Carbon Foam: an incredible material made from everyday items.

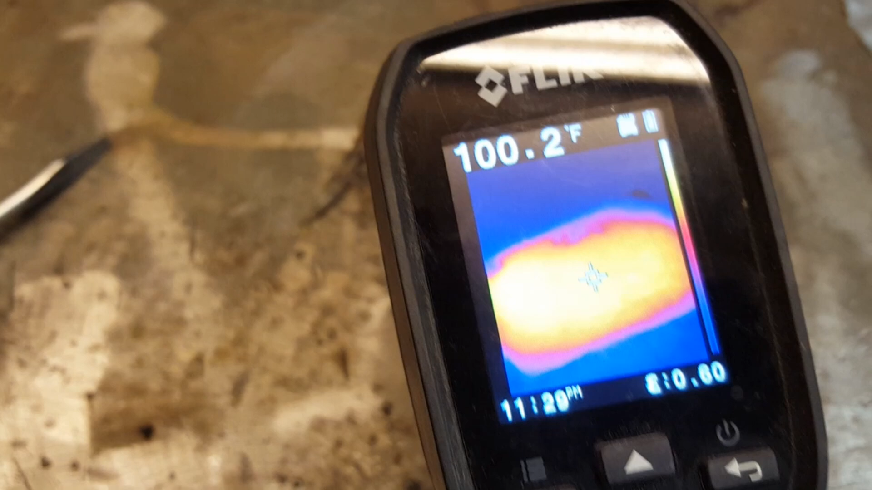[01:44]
On screen: spot 100.2°F
just slightly warm so here we have an initial try at an ablative carbon foam tile and it's a little misshapen but it'll